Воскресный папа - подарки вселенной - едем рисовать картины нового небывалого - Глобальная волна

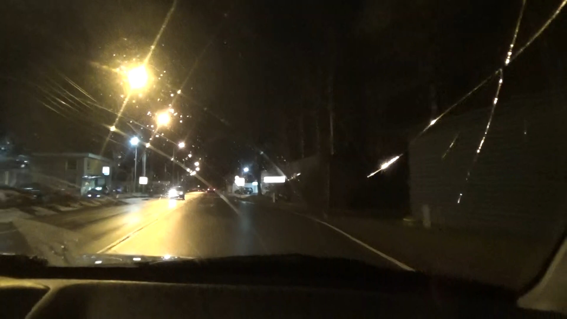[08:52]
Справа прижимаемся. Там, где огоньки горят, там веники. Право. Дальше. Право, право, право, право. Дальше. Подальше все, все, все, извините.
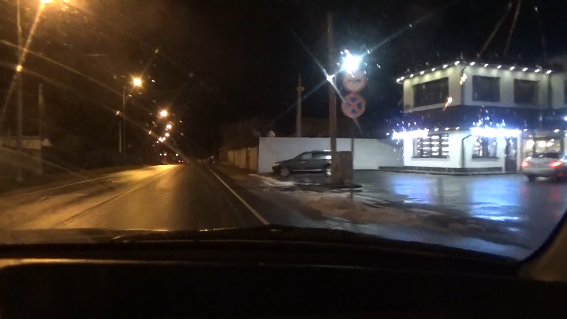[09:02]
Сто метров прямо. Сто метров прямо.